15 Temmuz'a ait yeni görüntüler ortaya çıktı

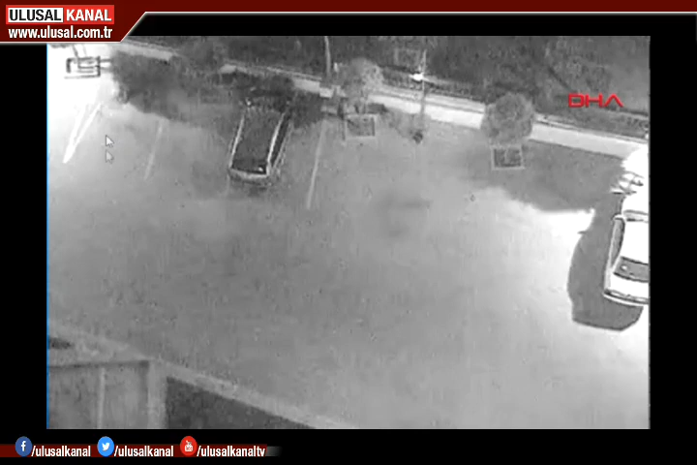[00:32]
Mühimmat taşıyan muharebe araçları da gecenin ilerleyen saatlerinde komutanlığa geliyor.